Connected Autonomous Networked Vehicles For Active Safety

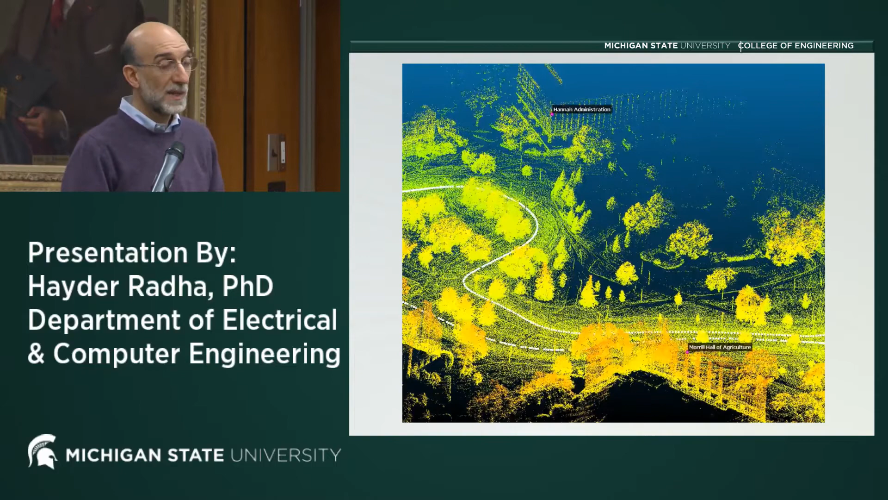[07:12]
Obviously, the vehicle is not really hovering on the top of the scene. It's actually just following that dotted white lines, as you see in there. So this is actually, again, one of those very exciting and interesting technologies that have been developed to enable autonomous driving.
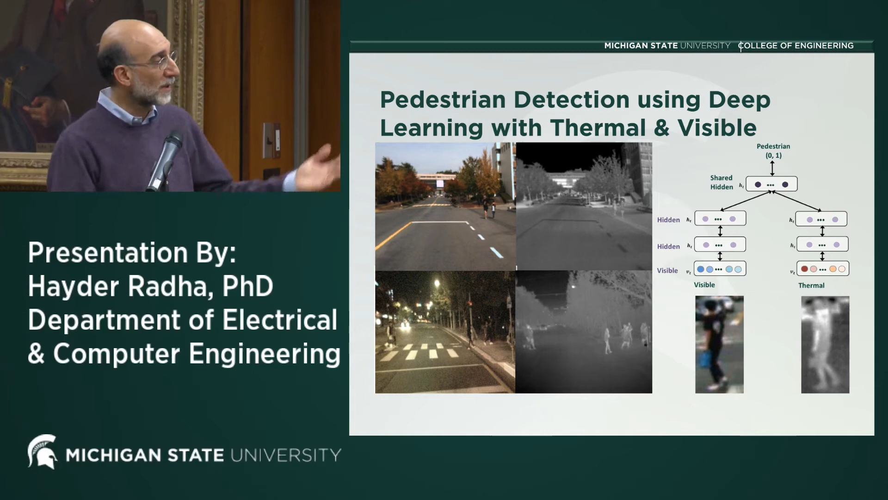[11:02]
This work has been done by Professor Arun Ras and his group.
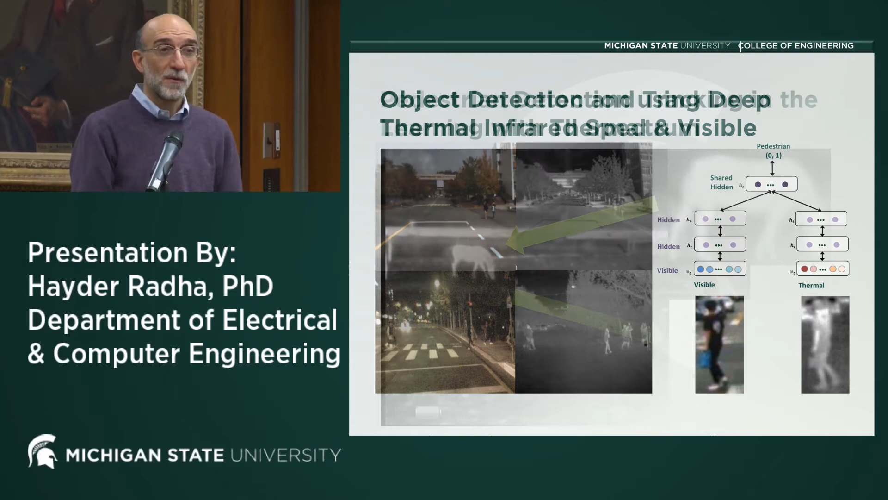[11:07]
We're also working on detecting wolf animals, of course, that's going to be very important for deers, as well, probably have seen one or two during the fall, especially, and this is actually very interesting work that it's something called correlation filters, and it's basically,
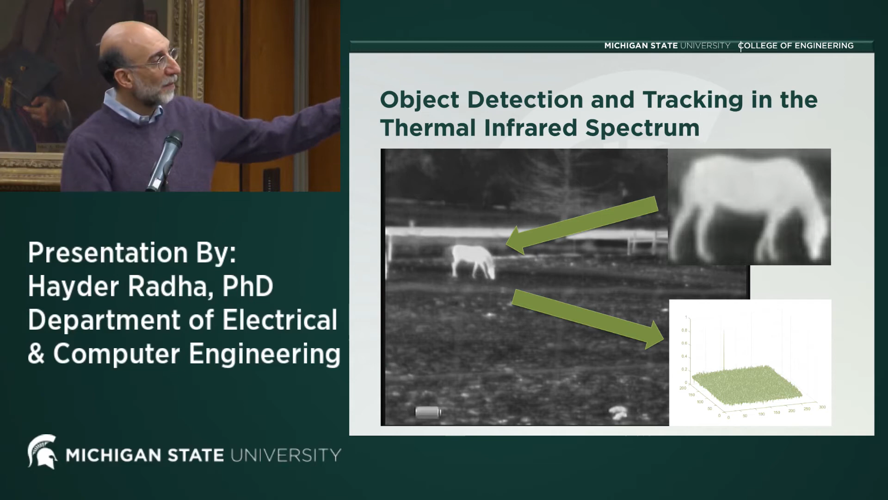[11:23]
there is a template of any animal that you're trying to detect, and try to search for it in a, in a scene, and then it could detect it relatively easily.